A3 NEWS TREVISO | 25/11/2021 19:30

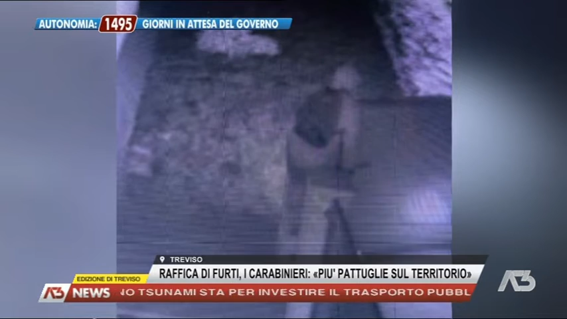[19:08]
Si vede quando salta il cancello indisturbato e poi entra in casa. L'appello del sindaco.